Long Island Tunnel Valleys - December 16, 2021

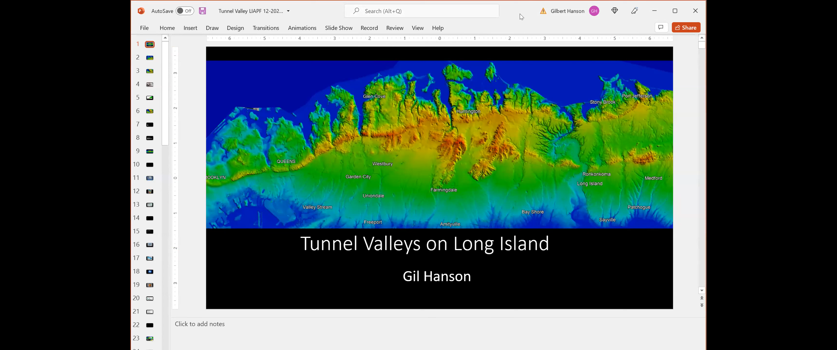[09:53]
tunnel valleys on long island and i'm going to suggest that all of these features here are tunnel valleys formed during the last glacial maximum and uh i'll give a little bit of a reasoning for it and then uh
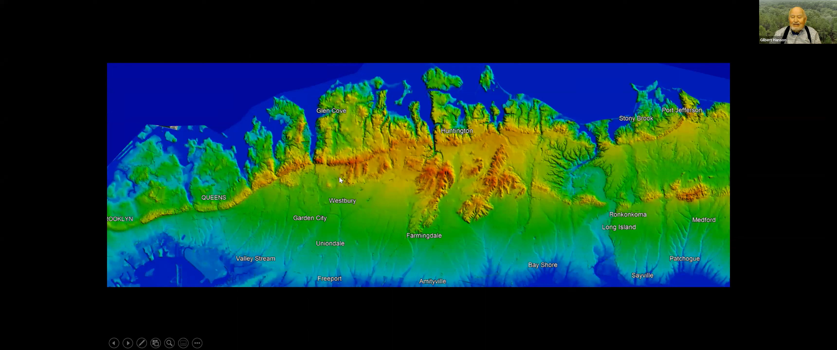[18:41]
uh and uh we'll go through uh some of the characteristics and talk about what we see here uh but we'll first uh go through global subglacial streams and tunnel valleys
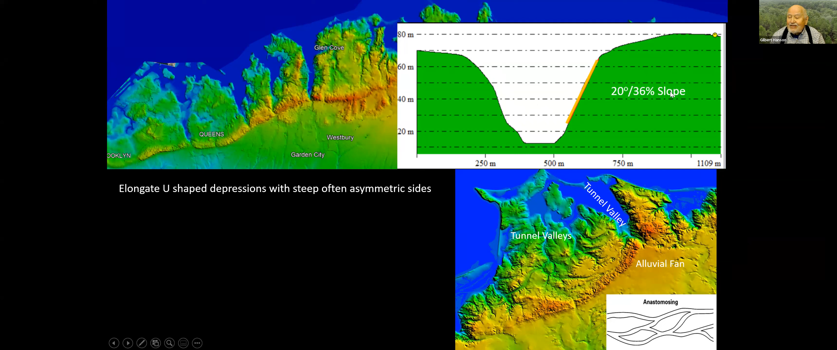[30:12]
area and you can see it's more or less u-shape 20 degree or 36 percent slopes and you can look at the others you can do a dems check them yourself see what they're like uh straight individual segments independent of each other and that's what we see here
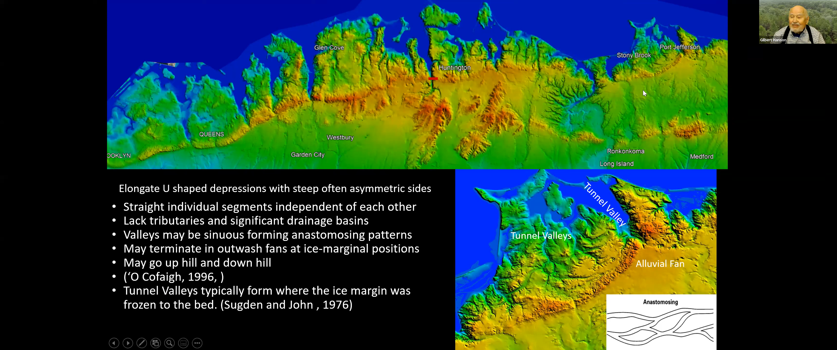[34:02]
tunnel valleys typically form where the ice margin was frozen to the bed and uh and that's that's an important thing to realize so that uh and frozen to bed means that there's permafrost uh just take a look uh oh here's some more some valleys in that harbor hill moraine
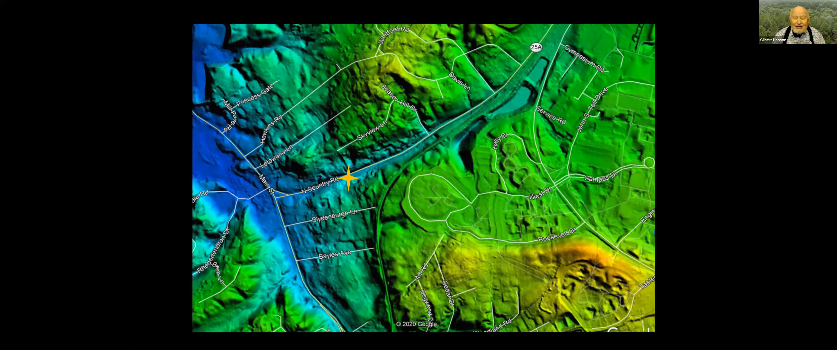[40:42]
this is 25a 25a and you're going up here and i got just a picture and and this is a uh a case a special case and when you're doing it you you'll see you're going uphill you'll look to